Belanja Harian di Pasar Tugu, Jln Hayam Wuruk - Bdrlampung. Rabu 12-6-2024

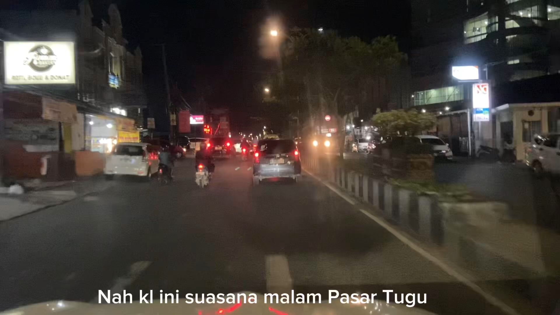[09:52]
Oke, ini suasana malam di Jalan Gejah Mada, Bandar Lampung. Hari Selasa 11 Juni 2024 jam
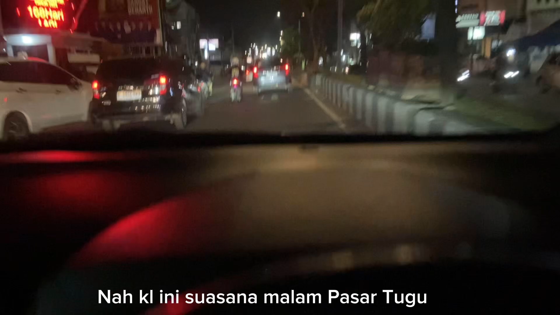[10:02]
7.50 menjelang jam 8 ya. Saya mau berburu kuliner, gue makan malam sini. Pengennya sih mau mie apa itu, mie kalong, tapi kok jauh amat ya. Kemarin kan baru nyobain yang mie rebus, ini pengennya mie goreng, tapi karena jauh kita sini aja deh, besar tugu aja. Ini flyover ke arah Jalan Antasari sana. Kita ke kiri aja nanti, besar tugu.
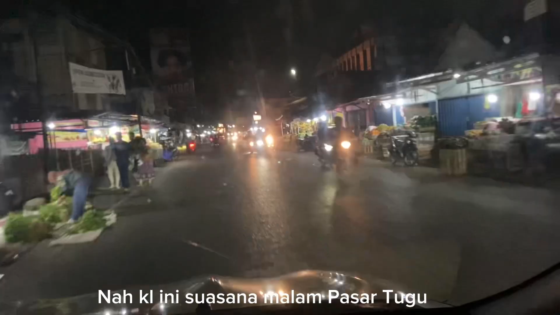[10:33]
Situasi besar tugu kalau malam masih rame dia, hidup. Tapi gantian ini pasar buah nih. Kalau pagi kan ikan lah, sayuran, macam-macam di sini. Ini sekarang buah lagi banyak itu, jeruk, mangga, semangka,
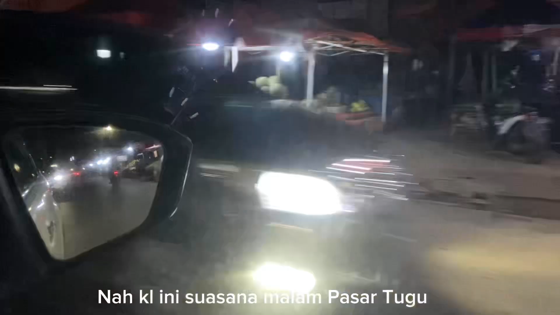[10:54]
sawu, ya ada sawu juga tuh, melon biasalah ya. Duku kosong dah. Ini kemarin makan di sini nih. Ayamnya Mas Ari nih, ayam apa? Mie ayam. Mie ayamnya Mas Ari. 13.000-an. Kita mau ke yang Mas ini aja nih, Mas Budi ini buka enggak ya? Mas Budi ya buka, buka. Kita tinggal cari belokan dulu ya, muter dulu itu.